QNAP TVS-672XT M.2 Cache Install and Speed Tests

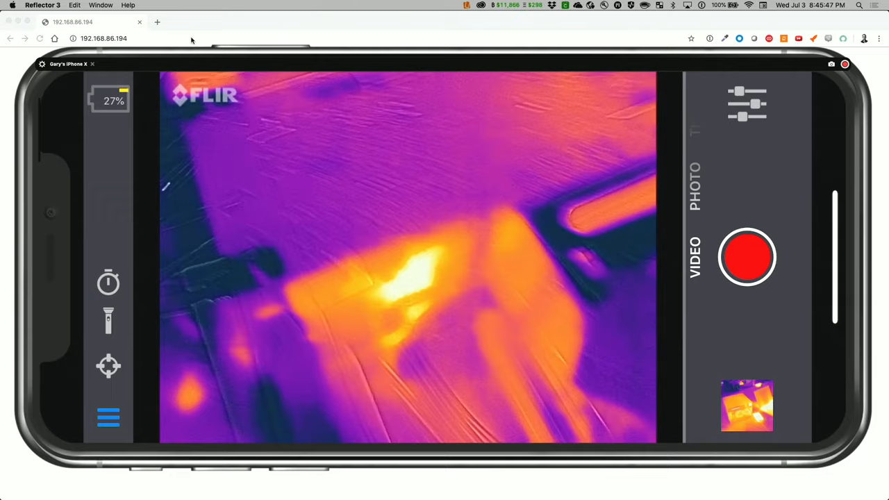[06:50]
This is the Thunderbolt right here. And let's see if we can see the M.2.